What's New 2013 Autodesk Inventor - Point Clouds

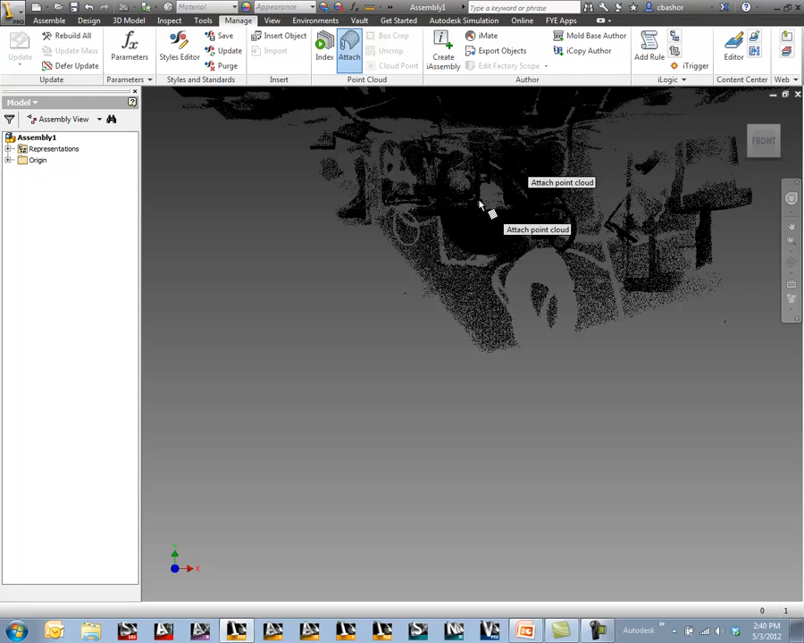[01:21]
And so when I go to attach it it's using a cloud file that's good for Inventor and AutoCAD as well.
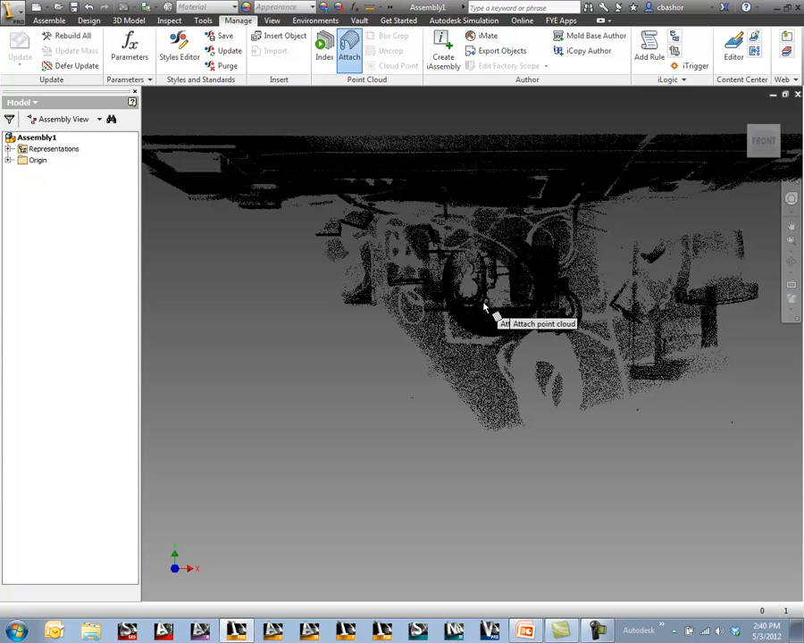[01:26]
So I'll go ahead and put it on here. Now once I have it on the screen I can make adjustments to that. I can make adjustments to where it's located on the X, Y, and Z. I can go ahead and rotate those about those same axes. I can scale this up or down.
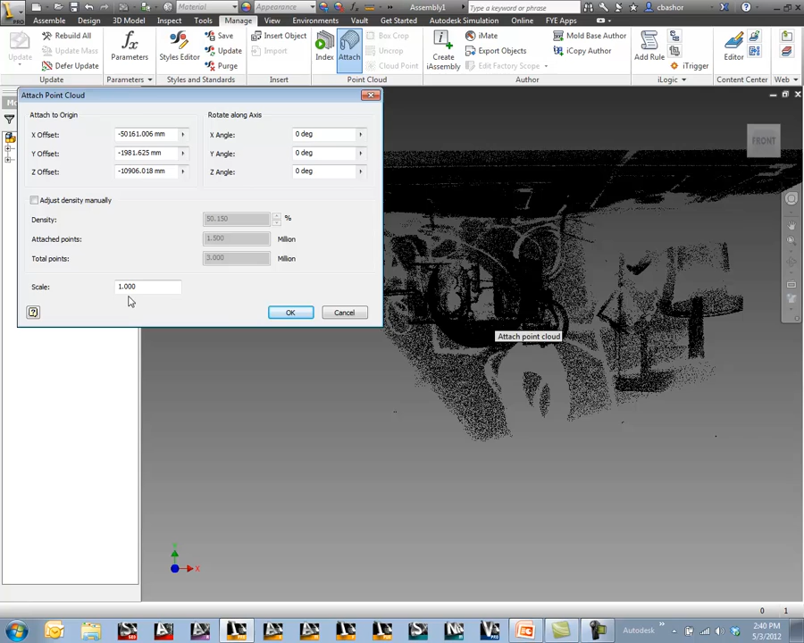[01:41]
Now I have this in the actual model space.
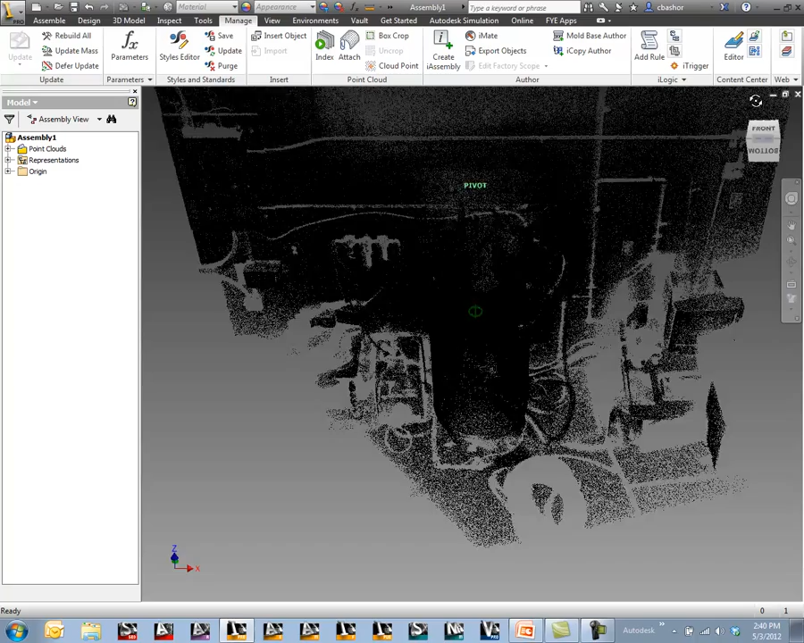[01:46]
We can see that the file itself is pretty dense.
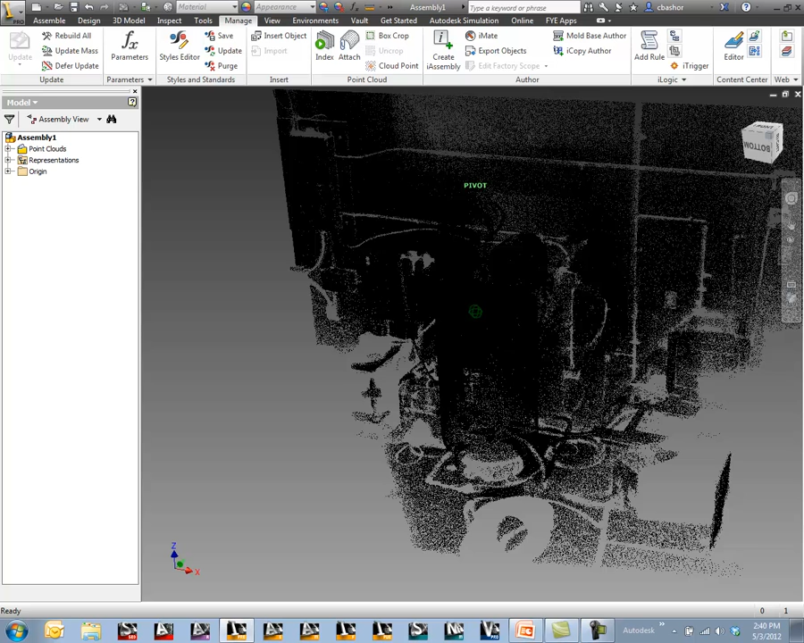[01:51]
So we can go back and actually edit that point cloud data so that we have less points.
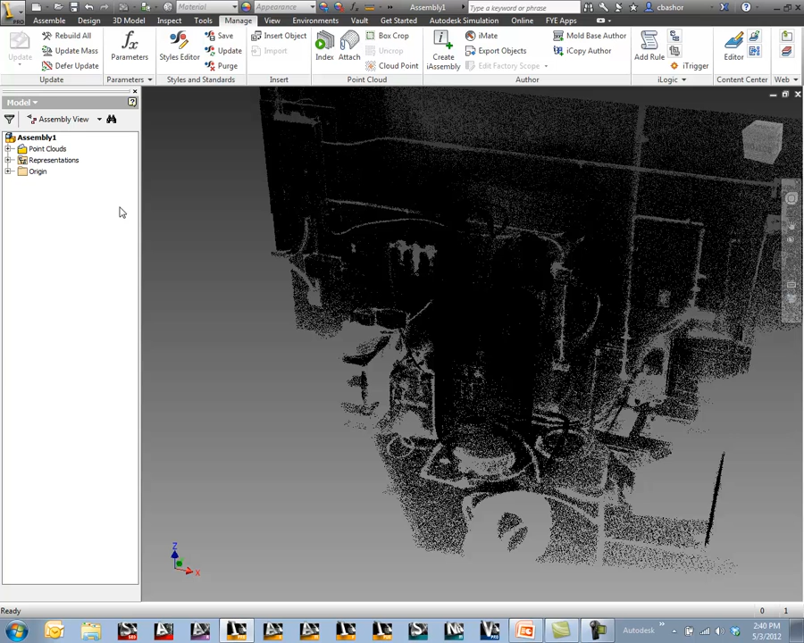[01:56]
You'll notice that I have this option right here in my browser now.
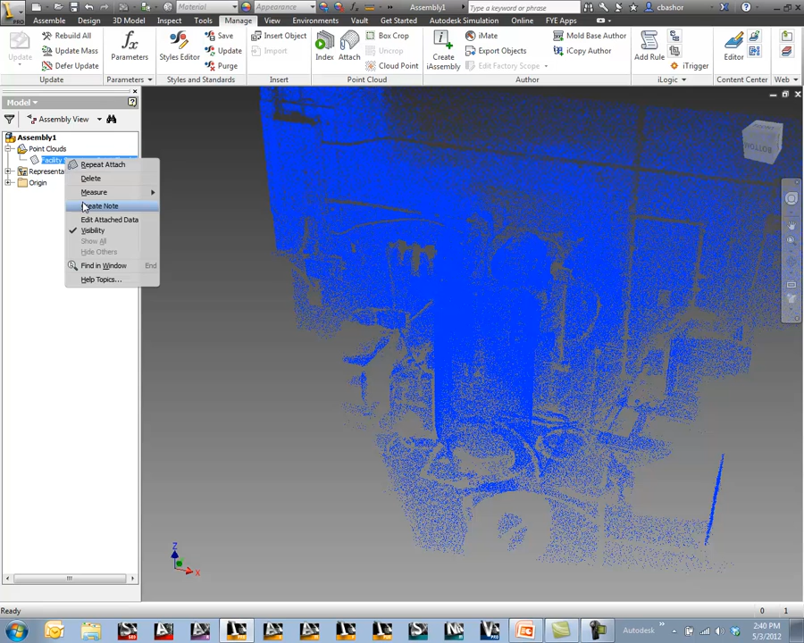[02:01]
So here I can go back and edit this and change the density let's say. So you can come back and say I want to do more like 40% density. So now I have less density. It might even go back and even make it more or less dense there.
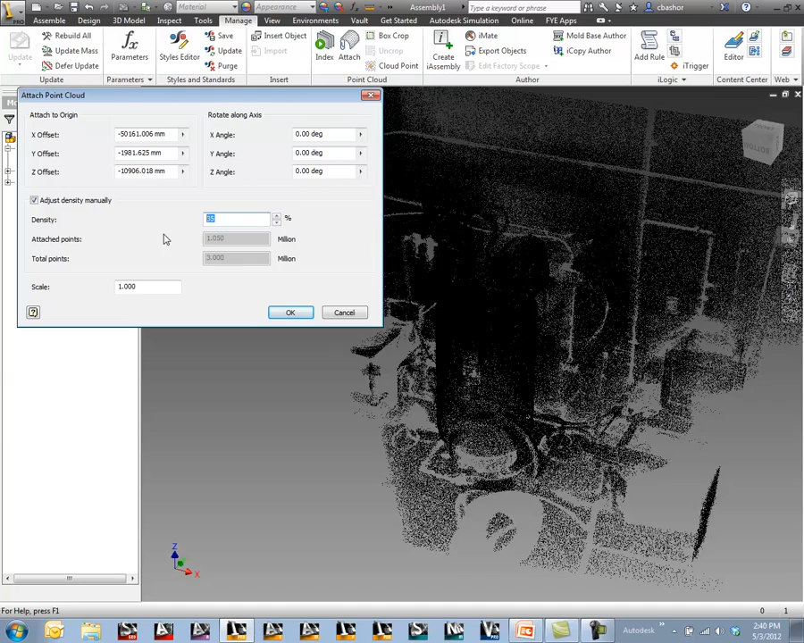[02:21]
So now that you have your file in here what can you do?
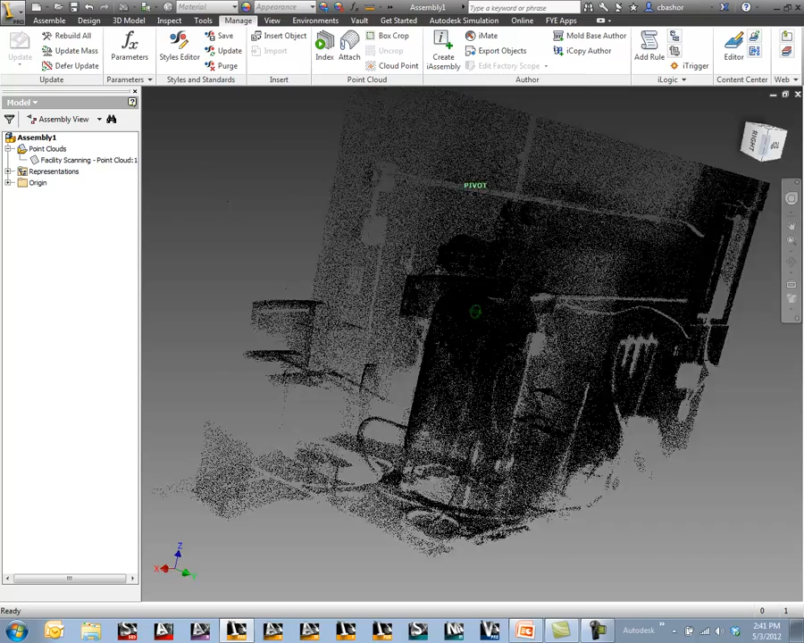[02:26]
Well typically when you see a scanned object you really don't need all that geometry.
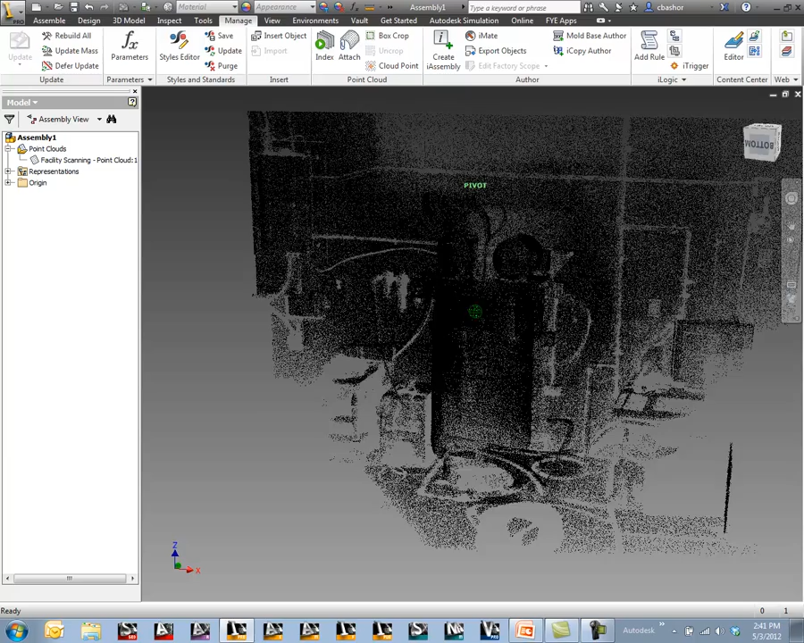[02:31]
You only need a certain section of it. So what you can do is you can crop that data. So I'm going to come to an area that I want to keep and I'm going to use my crop area section here.
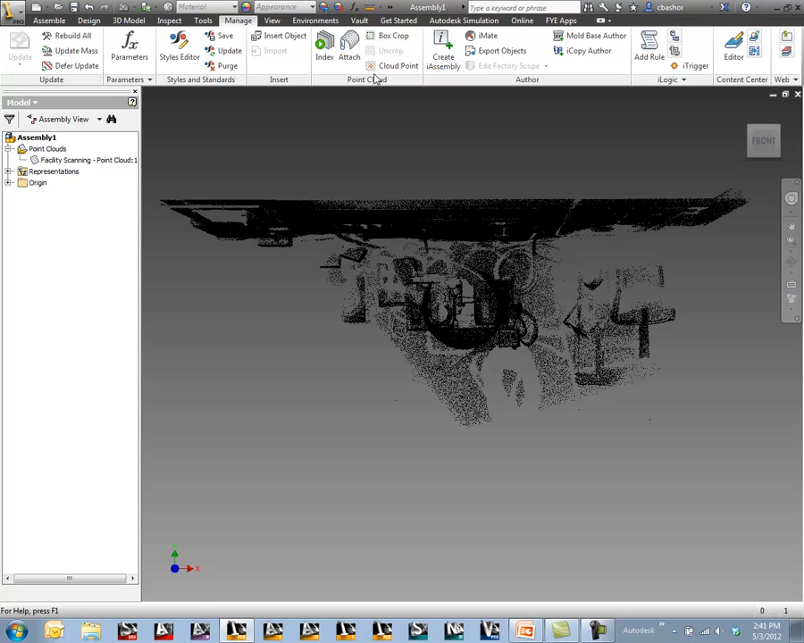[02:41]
So I'll just create my little bounding box here. And wherever I cross over it's going to keep that information.
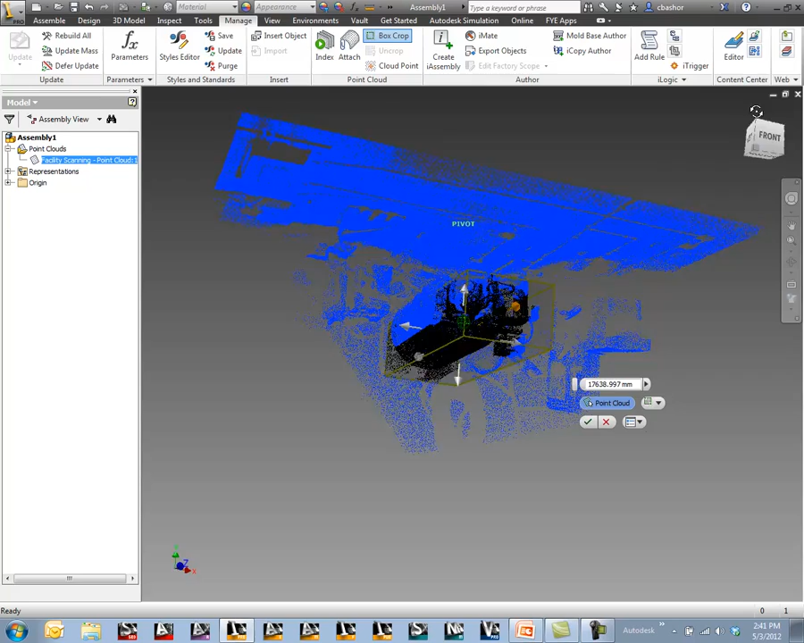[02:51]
And then once I have the box created I can adjust that box.
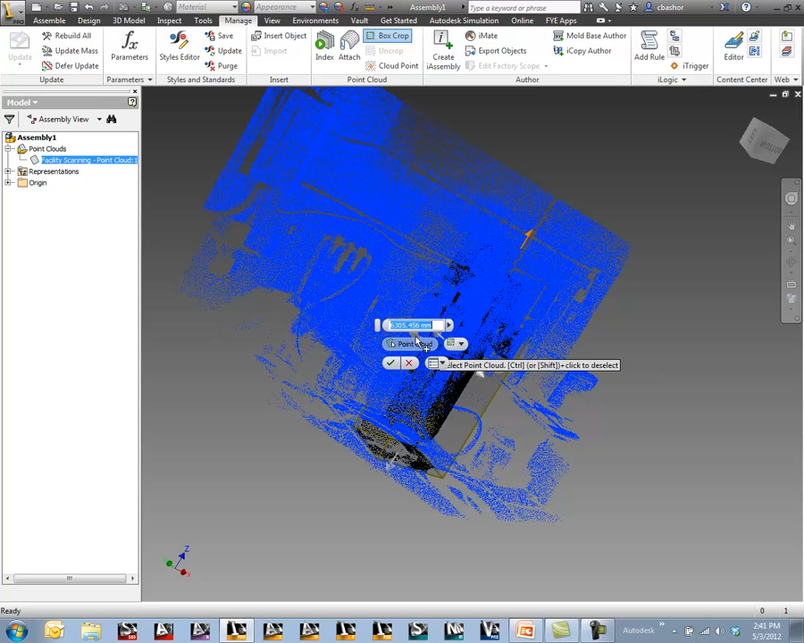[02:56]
I can pick on those arrows and make the box larger if I need to.